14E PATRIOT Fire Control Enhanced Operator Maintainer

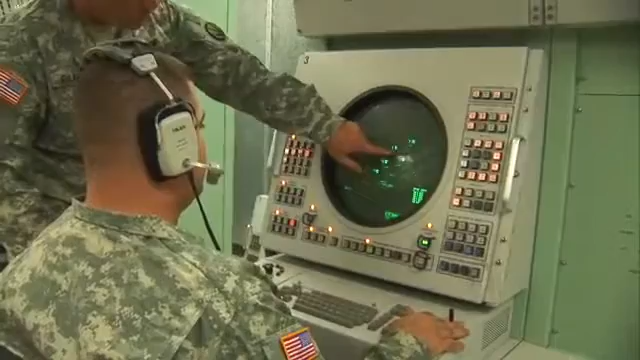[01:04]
maintain surveillance of the target display unit, assign target priorities, and to engage them.
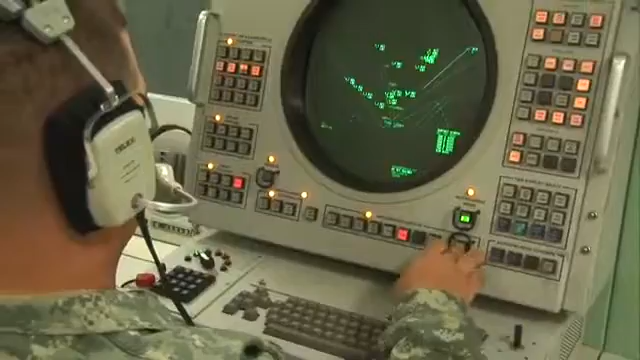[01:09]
You'll train as well to maintain your equipment, to power it up, and run performance tests that keep it online.